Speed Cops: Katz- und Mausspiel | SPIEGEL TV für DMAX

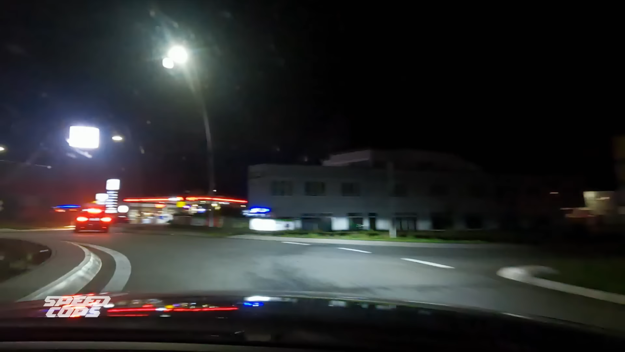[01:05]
In den sozialen Medien lassen sich Poser und Tuner gerne für Dinge feiern, die nicht immer legal sind.
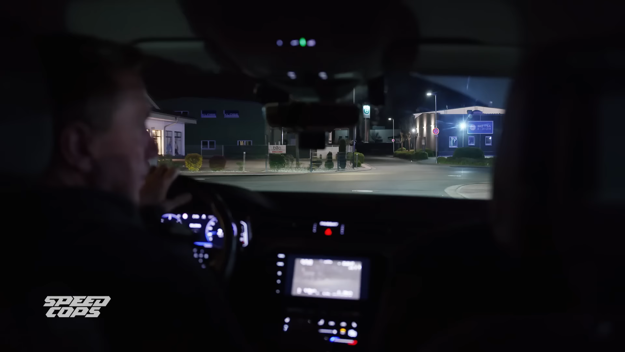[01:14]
Aufmerksamkeit bekommen sie dort allerdings auch von der Polizei. Da ist was.
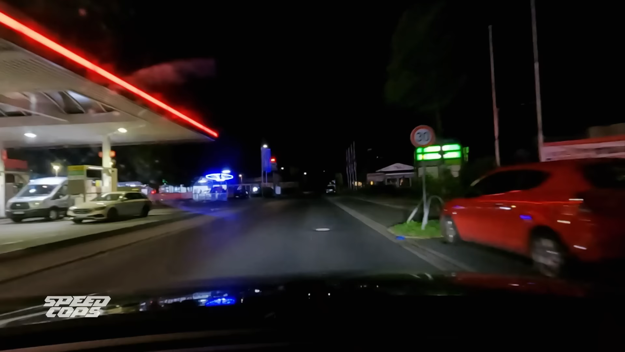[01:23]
Gut, ich fiel sogar. Boah, guck mal hier. Die Tuner-Gruppe ist tatsächlich da.
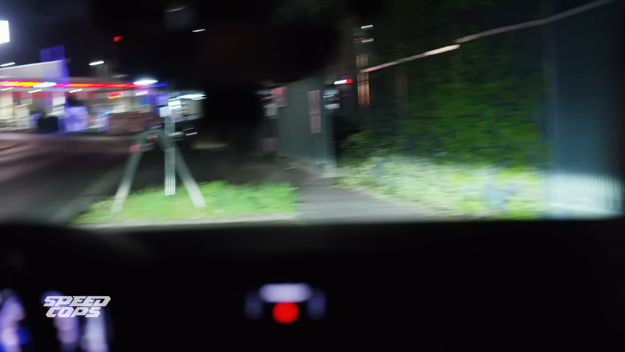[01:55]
Der auffällig folierte Golf steht in einer der Waschboxen.